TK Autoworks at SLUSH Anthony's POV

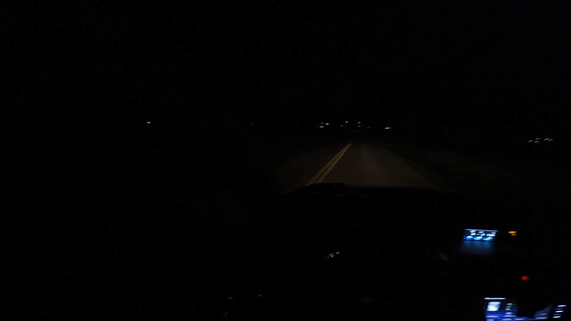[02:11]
And my camera gear. And we'll be on our way. I was gonna do some rollers, but I'm not gonna fight the dark, because there's a lot of unlit highways, so not even gonna be worth it. Maybe on the way back, if we don't leave late, but we'll probably leave late, so.
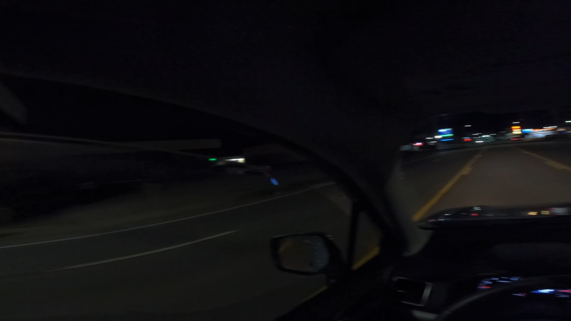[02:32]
I'm gonna shoot what I can. All right, almost to the shop. Let's see if anybody else is there or for the first ones.
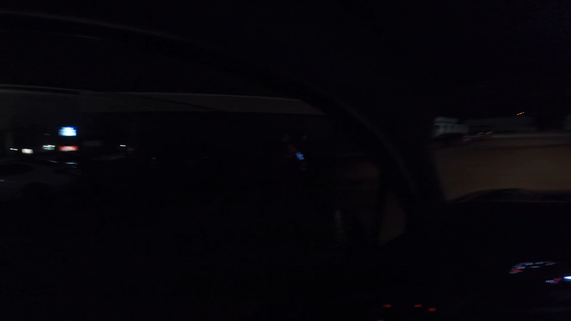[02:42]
Because we all agreed 4 o'clock. So,
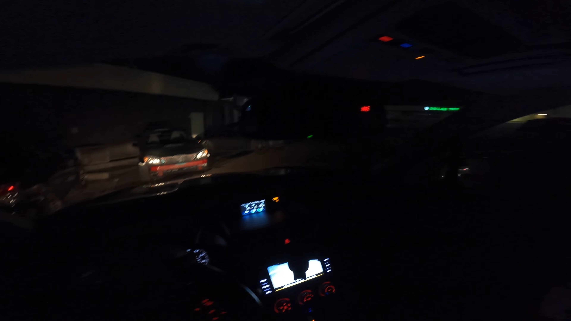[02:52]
I don't see any lights on or the truck.